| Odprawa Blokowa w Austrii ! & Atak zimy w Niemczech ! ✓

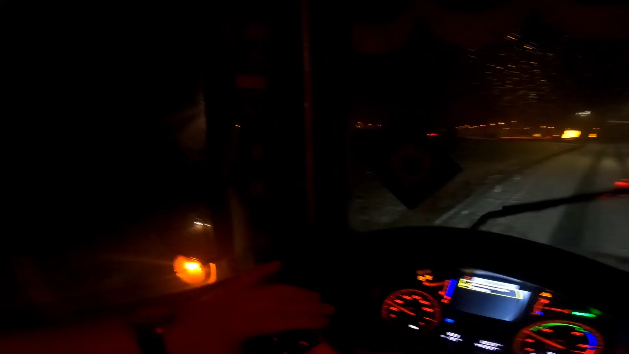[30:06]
Wam powiem tak, zostało mi 30 minut jazdy.
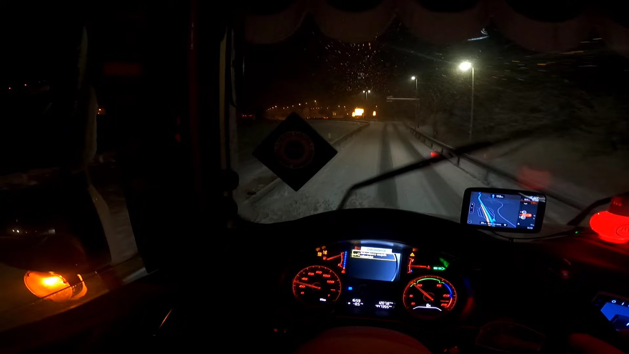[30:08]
Pas przeciwny widzę, że już jest zamknięty.
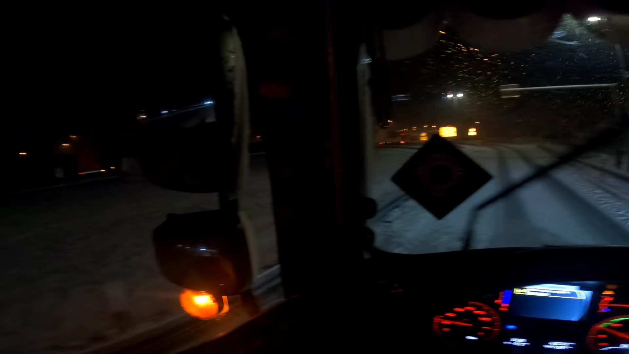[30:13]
Także kwestia czasu, jak zamkną i drugą stronę, która właśnie... ja sobie wjadę, moi drodzy, tutaj, ale zobaczcie, tak trzeba w miarę myśleć, żeby później wyjechać, nie? Kurczę, jest grubo.
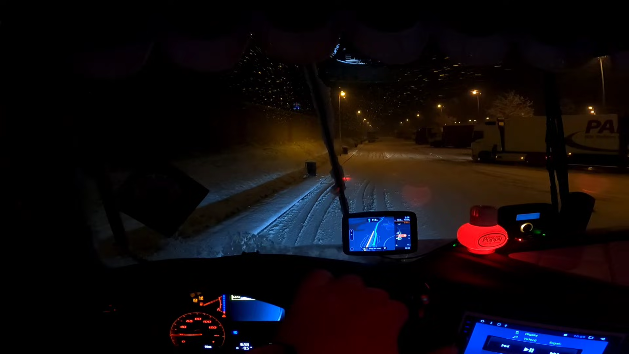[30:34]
Staję tutaj, jest w miarę płasko i zobaczymy, co czas przyniesie po pauzie. Zobaczę sobie na gogle, czy będzie po prostu sens stąd wyjeżdżać, czy zostaniemy już tutaj na dzikusie na noc. Bo na chwilę obecną to nie zapowiada się zbyt ciekawie.
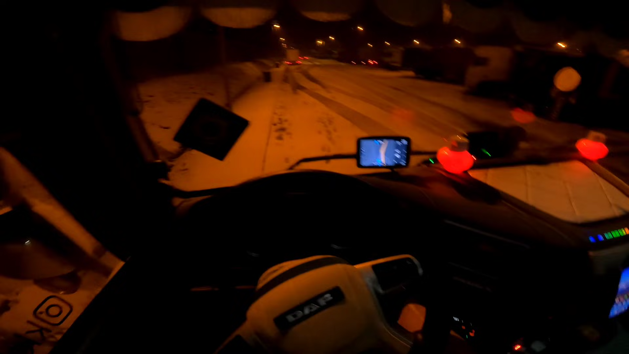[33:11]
Dobra. Zobaczymy, co tu wyjdzie na drodze. Ale wam powiem tak, dobra, wyłączymy sobie trakcję.
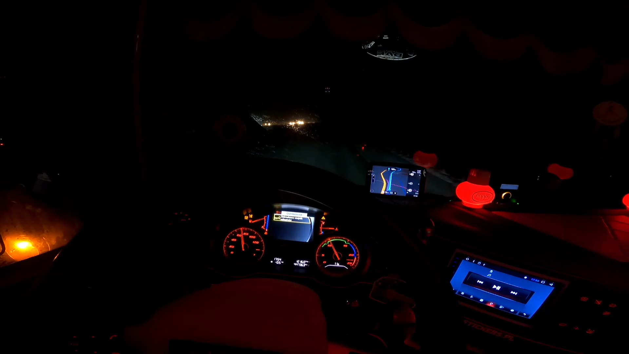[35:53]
Przez dobre 30 km jadę sobie 70 na godzinę i naprawdę jest pusto. Już pytałem się chłopaków z naprzeciwka, czy autostrady pozamykali, czy co. TomTom mi nic nie mówi. Google Maps też twierdzi, że wszystko jest otwarte. No normalnie, szok i niedowierzanie. A ja sobie jadę, jak gość. Na spokojnie 70 na godzinę. Może to i lepiej.
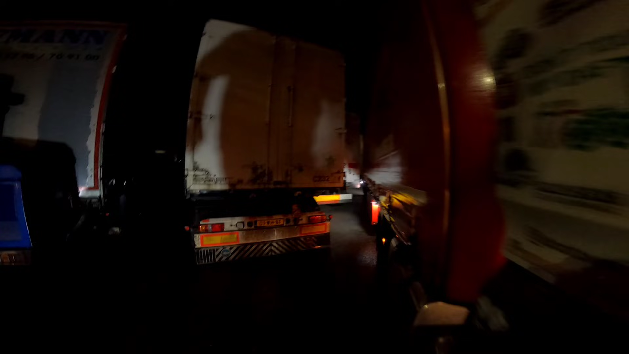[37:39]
Uła, na milimetry, co? Kurczę. I to wyobraźcie sobie, że jest godzina 19 i to jest autohof.
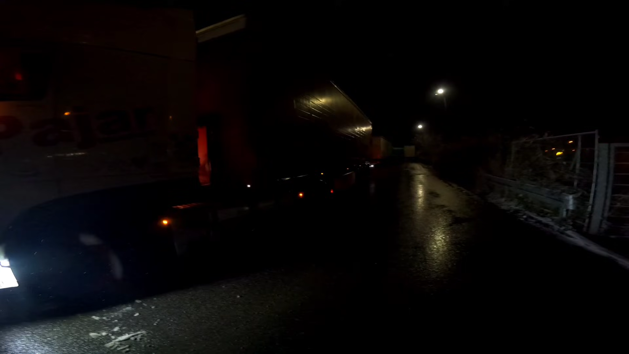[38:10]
Najważniejsze, że trzy ciężarówki już przejechały, to będę mógł spać spokojnie.
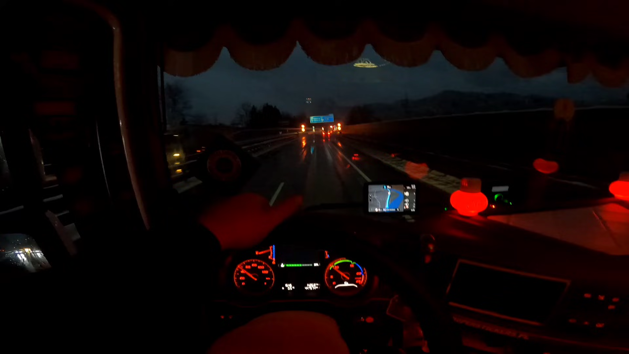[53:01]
No i jesteśmy na granicy niemiecko-austriackiej. Oj, dzisiaj te Niemcy i Austria to dała popalić. Ja to jeszcze nie tak długo stałem na tej autostradzie, ale słyszałem, że inni kierowcy to i po 11 godzin. A tutaj, no teraz już na bieżąco w miarę to idzie. Nie ma na dużego zagęszczenia.
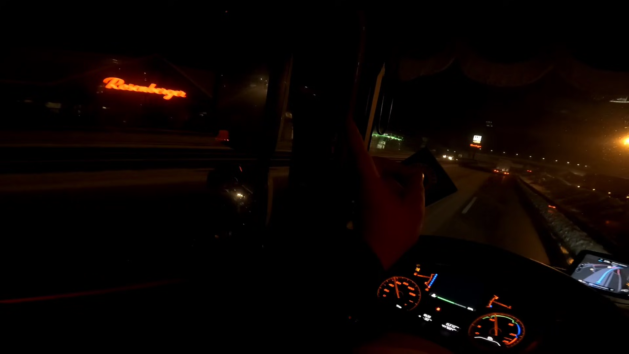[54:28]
Po lewej stronie mamy przejście graniczne oraz waga między Włochami a Austrią.